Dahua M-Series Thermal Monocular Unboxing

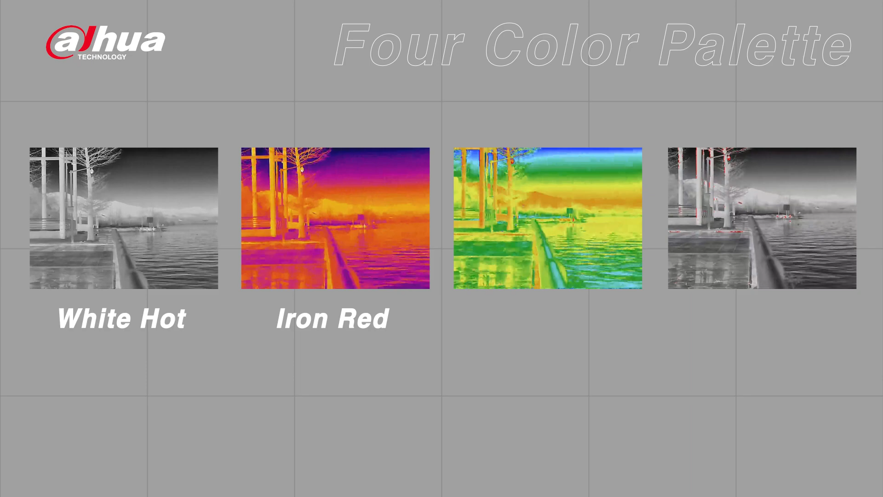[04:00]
Rainbow is convenient for identifying targets quickly and
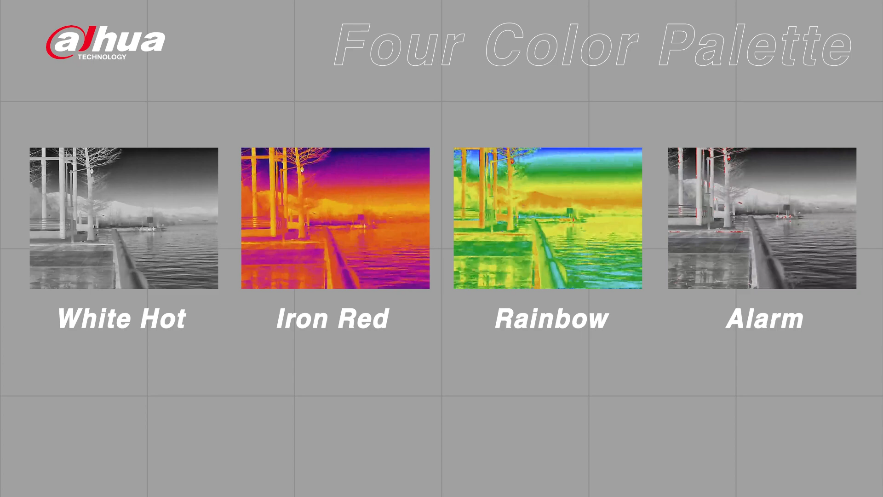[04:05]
Alarm helps you quickly detect the emergence of high temperature targets.
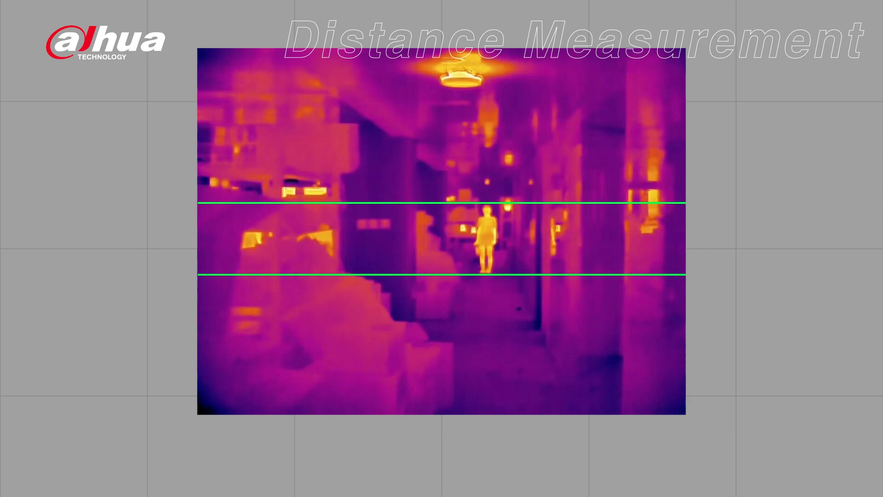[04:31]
the approximate distance of the target can be obtained.